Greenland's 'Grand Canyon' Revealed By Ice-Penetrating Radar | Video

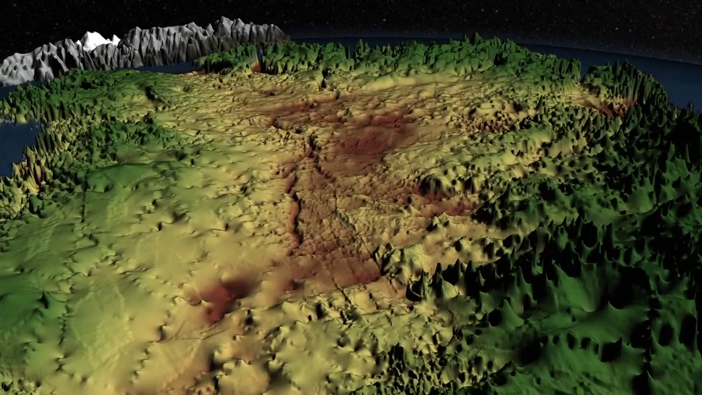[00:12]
More than 400 miles long and up to a half-mile deep, shown here is the dark brown groove in the center of the island.
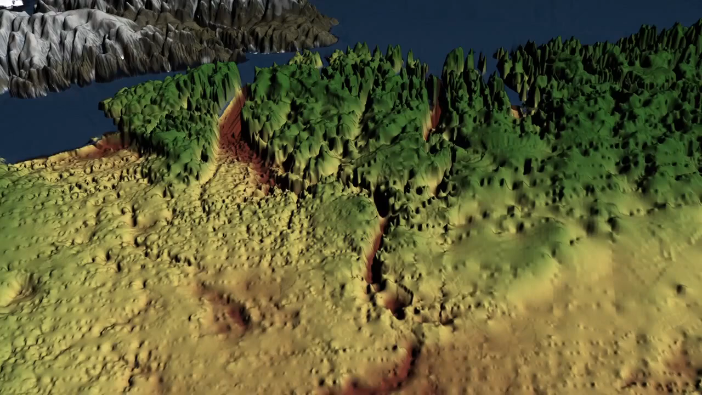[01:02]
And researchers suspect it may play a major role in transporting meltwater below the ice surface into the Arctic Ocean.